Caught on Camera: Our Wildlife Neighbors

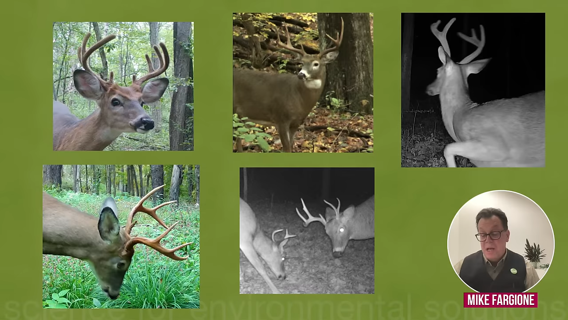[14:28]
When you can distinguish features on individual deer, we can begin to recognize them as individuals. And that opens up another whole level of understanding of what these animal populations are like and what behaviors they're doing. So here's a series of photos of a group or several adult male white-tailed deer. If you look closely and carefully and with a little practice, you can see there's several different individuals here as distinguished by the size and shape of their antlers.
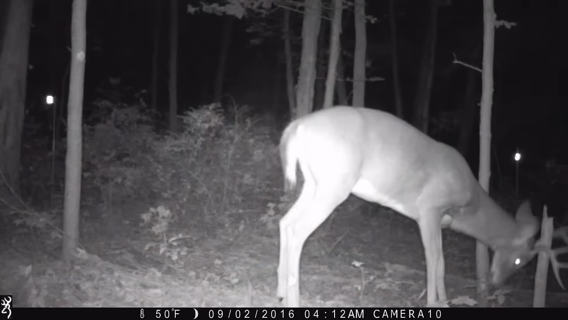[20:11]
Here's a buck rubbing its antlers on a tree stump to polish them and leave both visual and olfactory cues for other deer. In this second clip, we see the effect of that rubbing, partially removed velvet hanging from its antlers. In these next clips, we're going to look at several deer, some dominant bucks as well as some subordinates, and we're going to be looking at their behavior and aggression. Aggression becomes more frequent as the breeding season progresses.
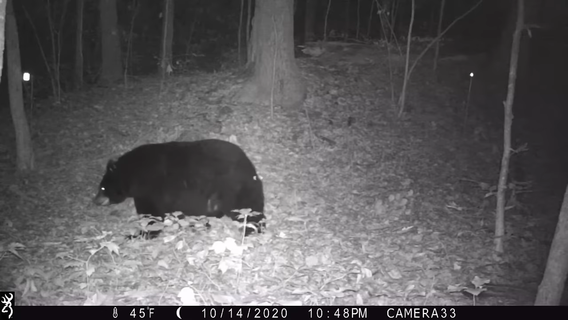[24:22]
This individual looks like he's packing a lot of pounds for winter. In contrast, this bear we photographed in the spring is looking quite slim.
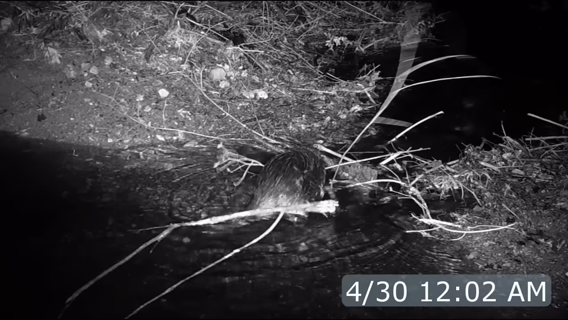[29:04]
Here's the beaver arranging some awkwardly shaped sticks into the dam's framework. Branches aren't deposited haphazardly. Here he's jamming the ends into the bank, locking them in place and strengthening it. After delivering the stick, this beaver turns around and uses its hind legs and claws to dig the creek bottom, letting water carry material into the stick pile.
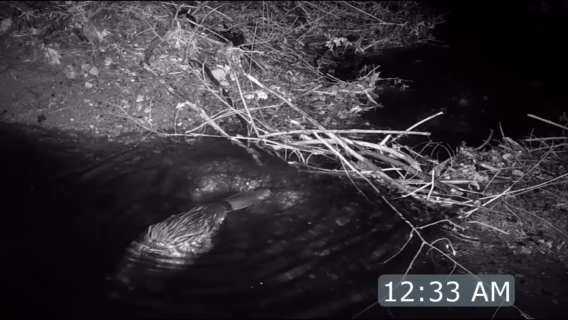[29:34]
Repeated efforts like this eventually fill the dam up with stones and mud. Beaver can move large logs by using the current to float them into place. Even these large sticks are carefully placed to a good effect. Uh, Up to this point, we've seen beavers using old down wood and rough brush to work into the dam.
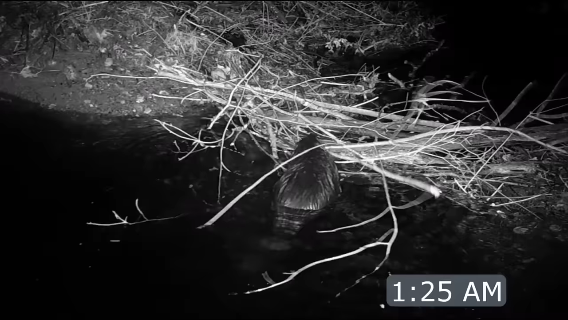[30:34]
Quite an economy of effort. Look closely and you'll see the beaver placing leaves along the edge of the dam. These are leaves collected from the bank and carried to the site. Some sticks have too many side branches to be effective, and so they clip them off and then carefully place each of them in the dam and in the places where they would best suit.
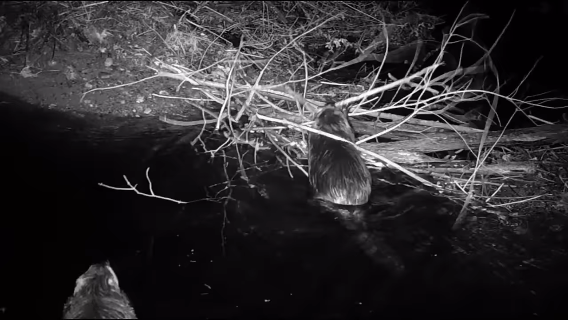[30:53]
Now we know that at least two individuals are working on this dam. Beaver colonies can contain as many as 10 related animals. Our first video took place around midnight. Now it's an hour and three quarters later, and we see quite a structure that has been built here.
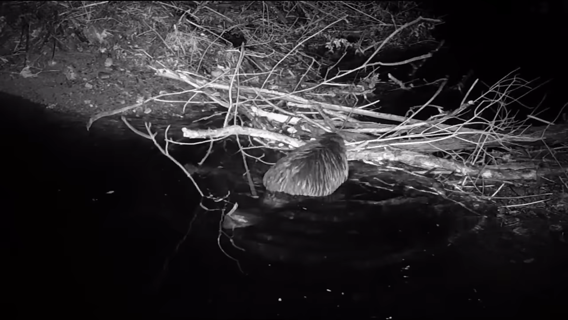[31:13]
As individual parts of the dam are built up, water spills over different adjacent areas. And it's the sound of the running water that attracts the beaver as it works back and forth along the edge of the dam. Here's several videos showing how the beaver alternates where it works to take this into case. Note that the leaves, again, are being deposited along the edge of the dam.
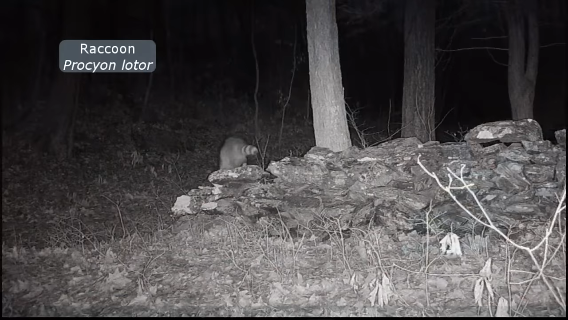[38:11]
And yet other species like these raccoons seem to see the wall more as a highway than a barrier. So that we'll be looking in this next set of videos about the idea of what's a wall? Is it a barrier or is it a highway?
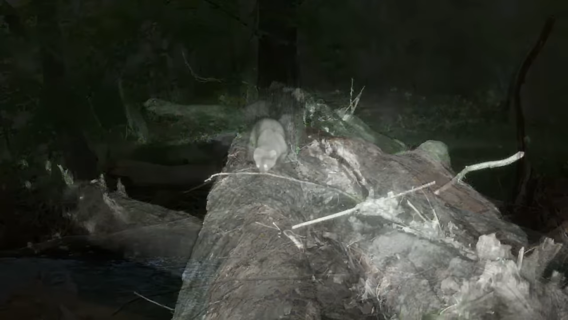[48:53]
This video shows a fisher, a large member of the weasel family that we rarely photographed other than on the logs.
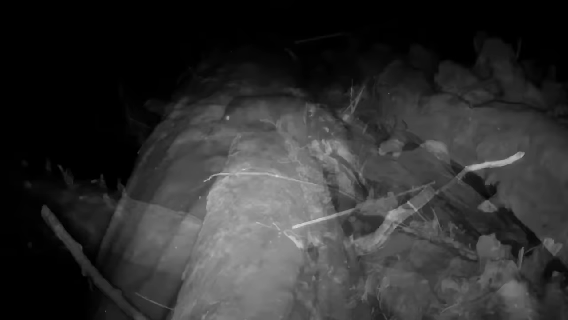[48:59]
They almost never showed up on our deer cameras, but they do show up frequently here.
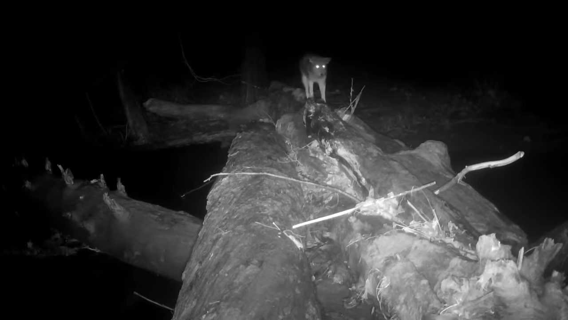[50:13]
Coyotes frequently altered their behavior when they saw the cameras at night in our studies.
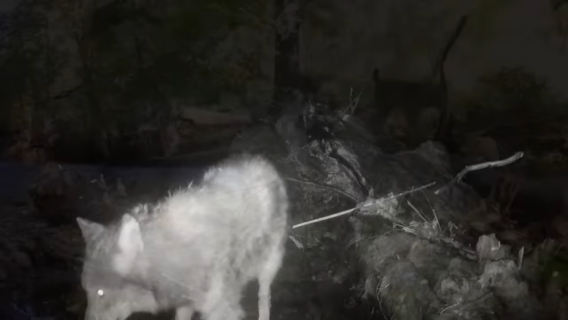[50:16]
And last but not least, you've seen this before, a mother bobcat with three of her cubs using the log to move across with dry feet.